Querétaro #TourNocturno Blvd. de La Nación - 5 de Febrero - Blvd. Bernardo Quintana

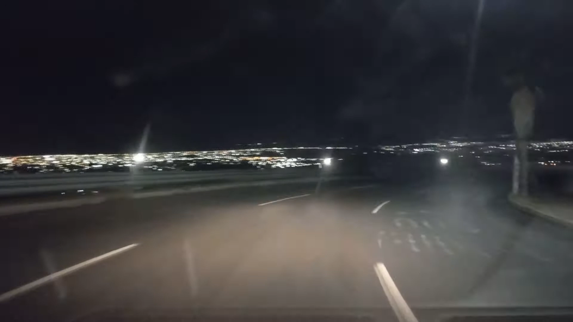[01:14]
De la salida a San Luis Potosí, donde se ve ahí abajo la carretera 57, salida norte a San Luis Potosí.
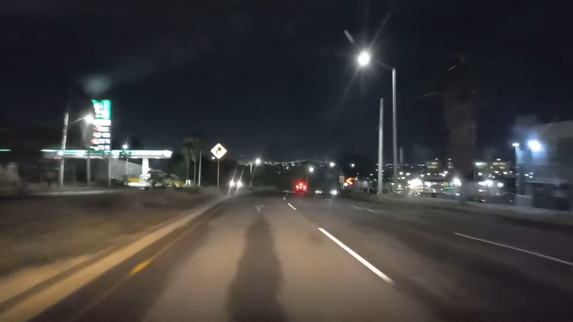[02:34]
Del Boulevard de la Nación, incorporarnos al poniente de la ciudad, a la derecha la salida a la 57 norte rumbo San Luis Potosí y a la izquierda 57 sur rumbo Ciudad de México o también para Celaya,
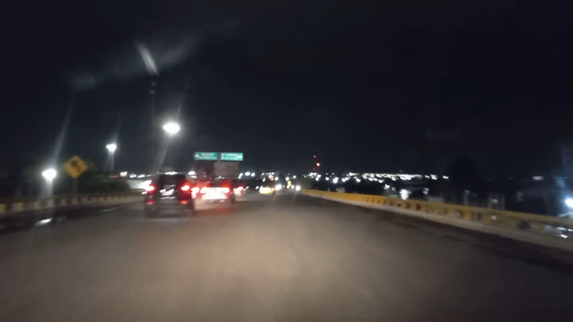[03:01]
a la derecha rumbo la 45 y salimos a la incorporación a la 57 sur rumbo Ciudad de México.
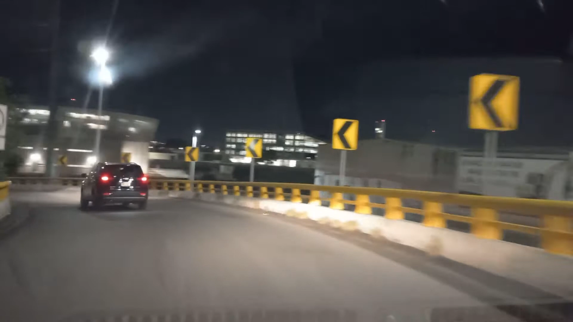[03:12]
Aquí tenemos el Corporativo Santander.
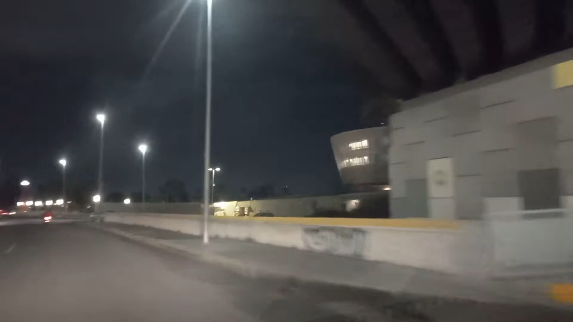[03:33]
Y estamos en la lateral, conocida como 5 de febrero, pero lo que es lo mismo, la carretera 57 rumbo a la Ciudad de México.
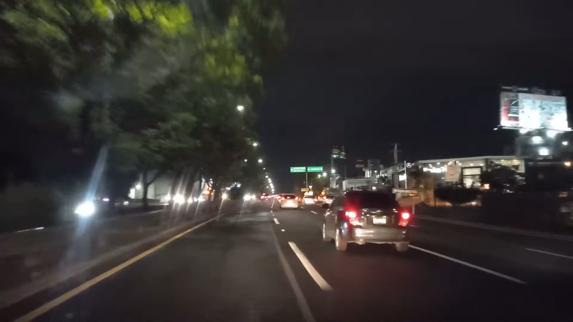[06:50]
Quintana Sur, rumbo igual a la Ciudad de México. Solo hay que buscar la intersección nuevamente con la 57 y se continúa rumbo a la Ciudad de México.